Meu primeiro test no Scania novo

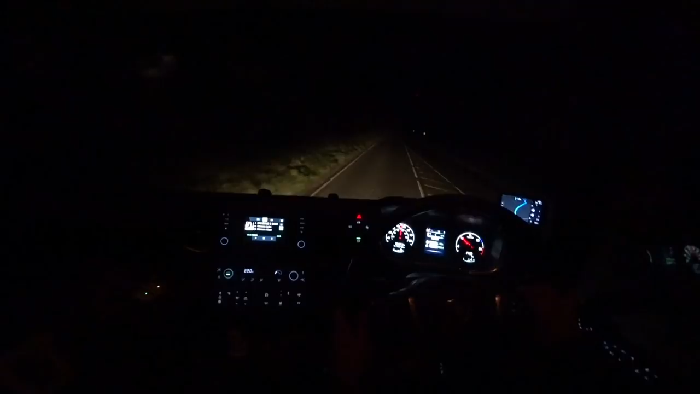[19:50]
Ó lá Vamos chegar lá no outro lá Vou filmar lá pra vocês também Aqui agora tá escuro Fica ruim a filmagem Cidade de Seaford
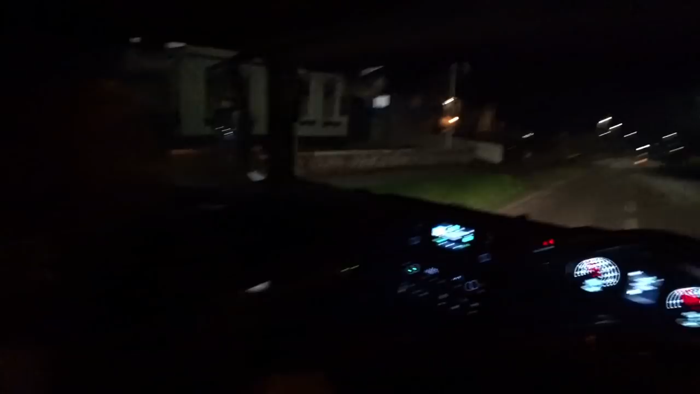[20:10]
Aqui eu já Já tinha gravado Já as manobras, né Então Que é o contrário, né Entra lá Passa do lado do portão Aqui O supermercado é à esquerda aqui Dobra à esquerda O portão tá à esquerda Tudo à esquerda
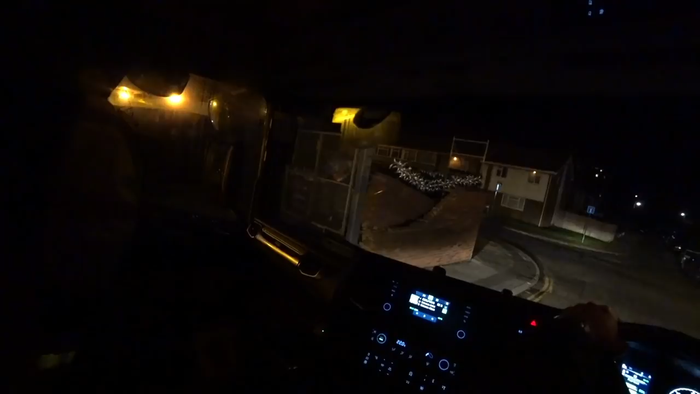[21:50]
Stobart, caraca Os caras já derrubaram o portão, só foi Stobart pegar o trampo aí Olha lá
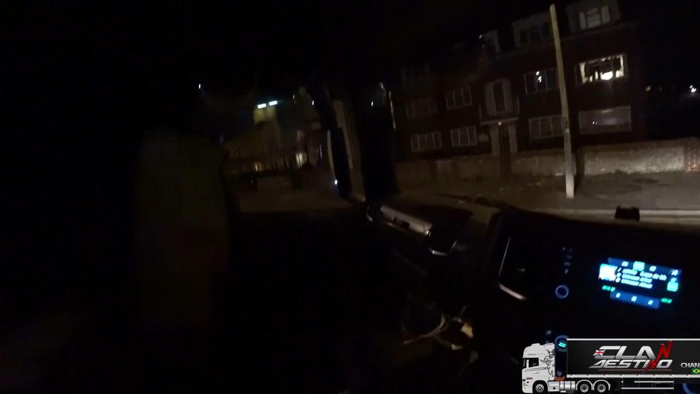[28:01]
Não tô vendo lá Não tem ninguém Não, bora
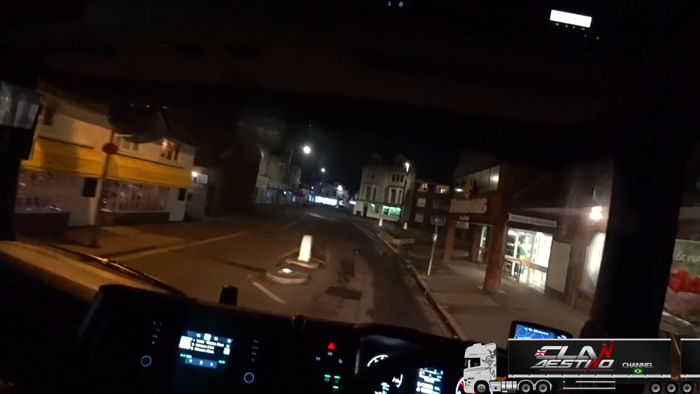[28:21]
Na contramonde mesmo Aqui, ó Não, bora